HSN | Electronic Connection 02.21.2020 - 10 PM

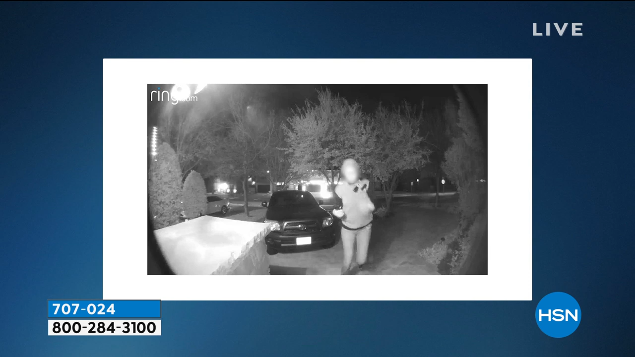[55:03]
gave us the ability to do something about it. Immediately, our fellow neighbors started to comment.